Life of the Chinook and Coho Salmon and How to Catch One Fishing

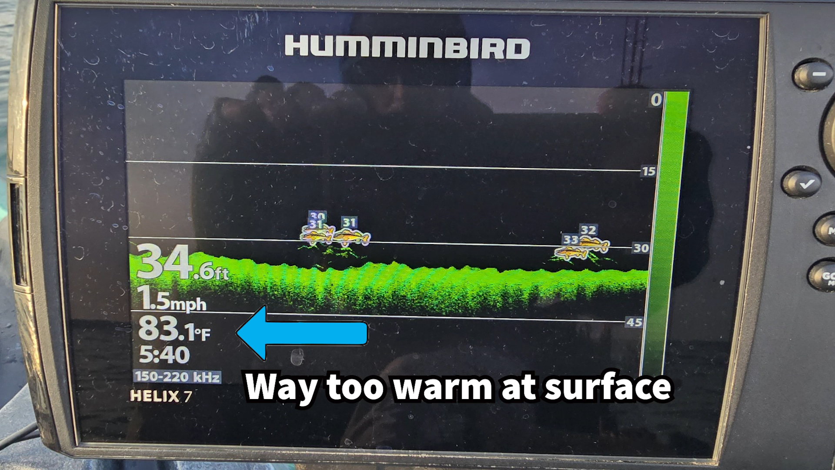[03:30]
On screen: depth 34.6 ft, water 83.1°F, speed 1.5 mph
As fish are moving towards shore, they'll often stay in deeper, colder waters, especially during the daytime.